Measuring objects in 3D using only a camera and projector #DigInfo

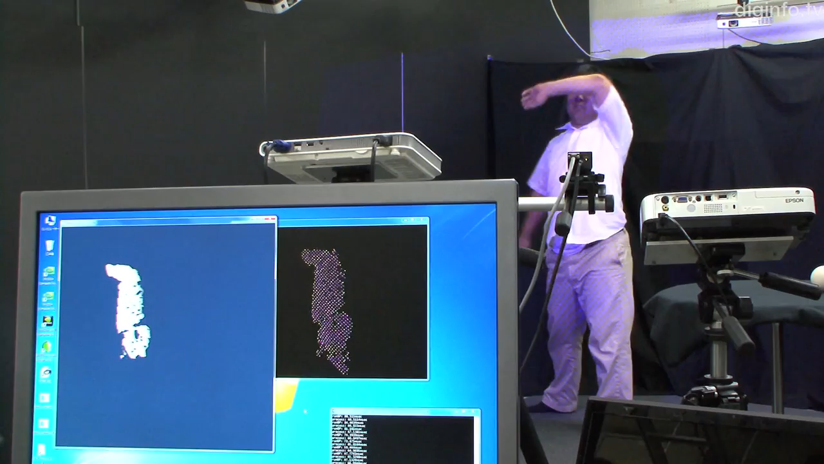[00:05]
A research group at ICE has developed technology for measuring objects in 3D using only a camera and projector.
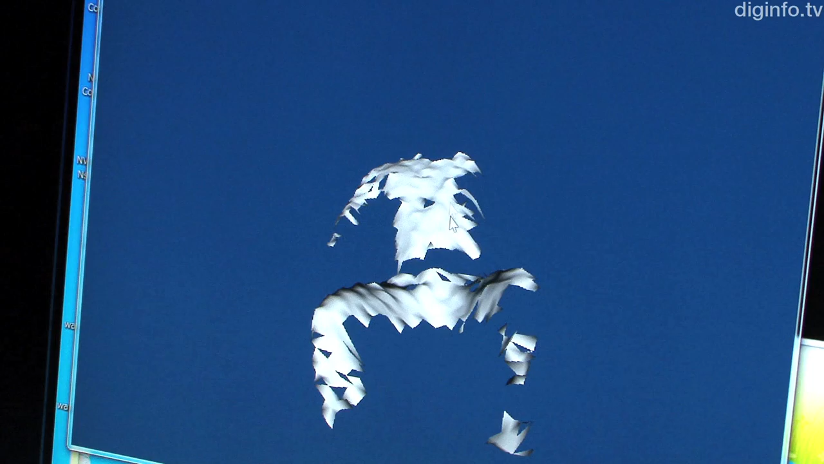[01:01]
This method is precise with a tolerance of just 1 to 2 mm.
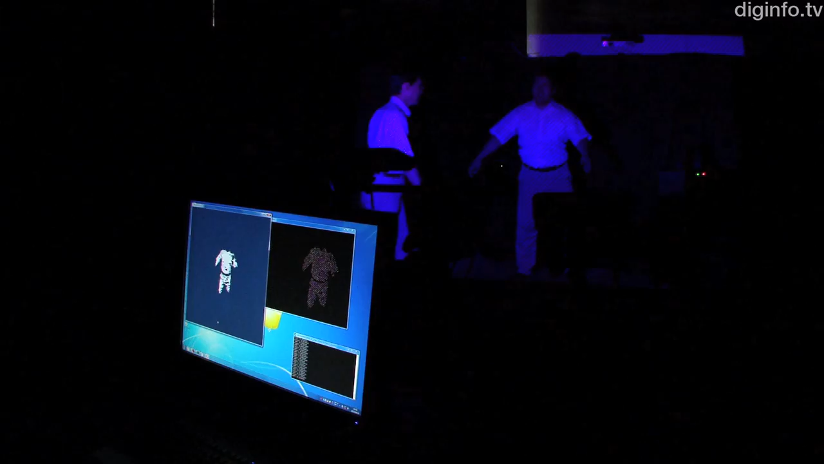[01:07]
So, it is expected to be useful in fields where shapes couldn't be measured before because they change too fast.